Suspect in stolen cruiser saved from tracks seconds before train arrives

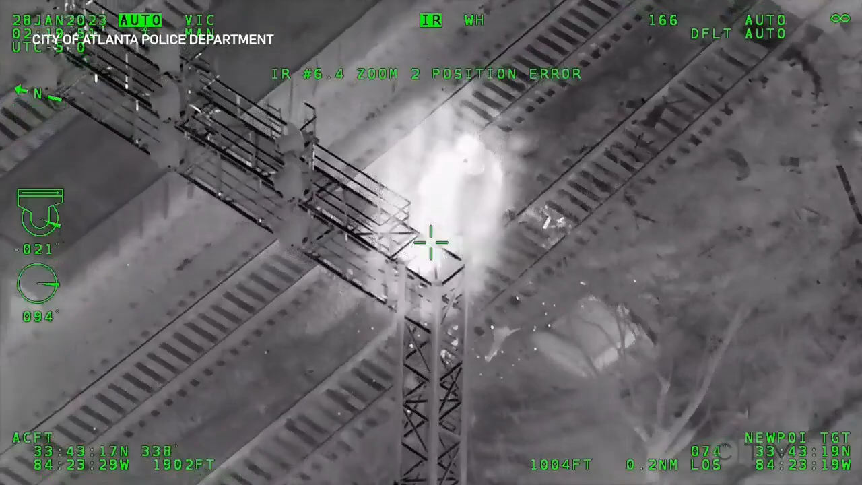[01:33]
Nobody's come out yet. He's laying on the tracks. Ron Jonesboro? Alright, units are on the course smoking. Nobody's come out yet. 50 vehicle rollover on the railroad tracks.
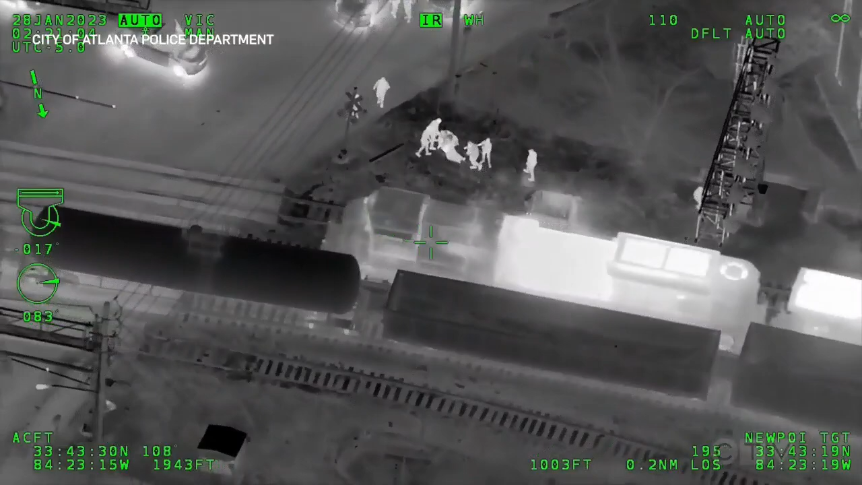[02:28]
Radio train struck the patrol car. Struck the patrol car. I believe they may have just got the guy out of time.
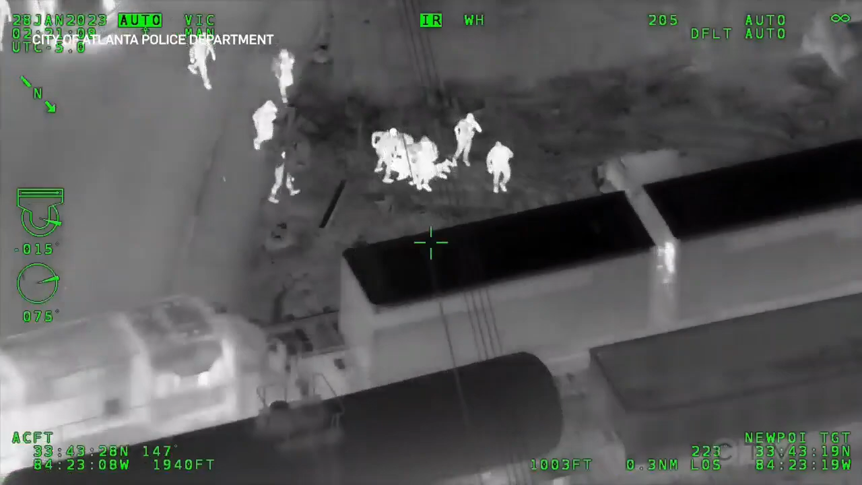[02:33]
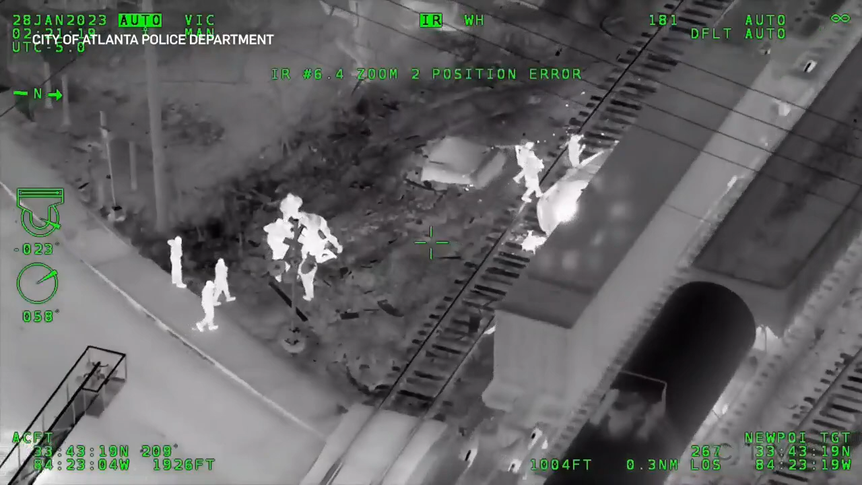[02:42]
Train struck the patrol car. They have one in custody. Everybody okay? Hey, y'all back up, all right, please. Just in case something's sticking off and hits it again, moves it towards y'all.